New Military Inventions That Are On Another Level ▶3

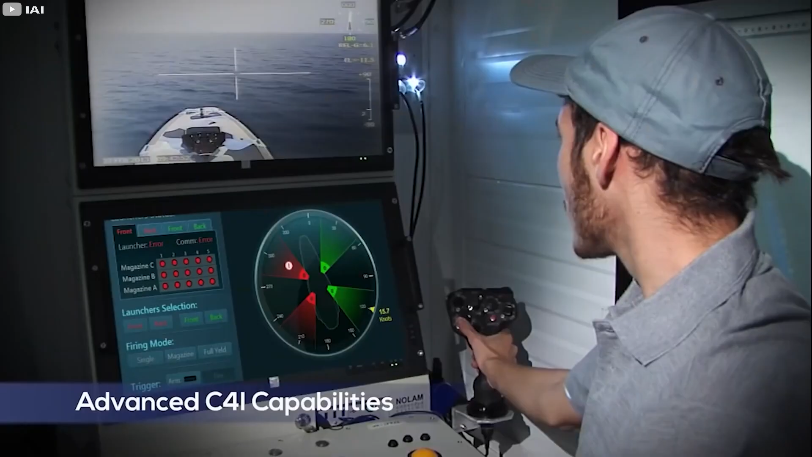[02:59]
the boat can detect track and destroy a target that is at a significant distance from it
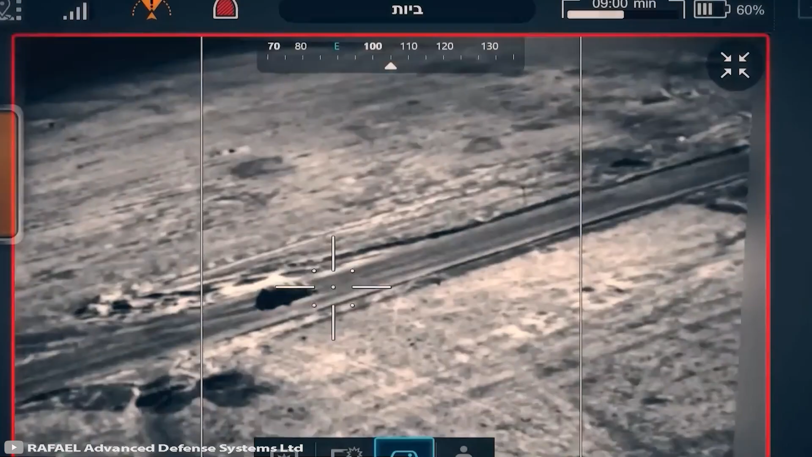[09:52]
against both moving and stationary targets
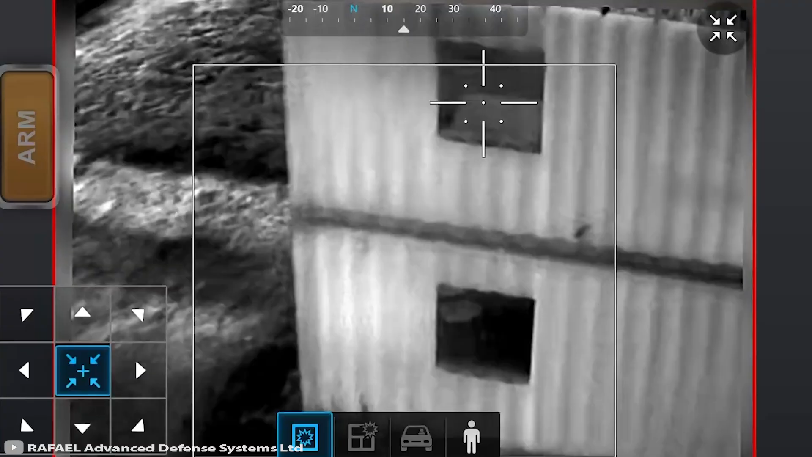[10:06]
miles in open terrain the uav is equipped with one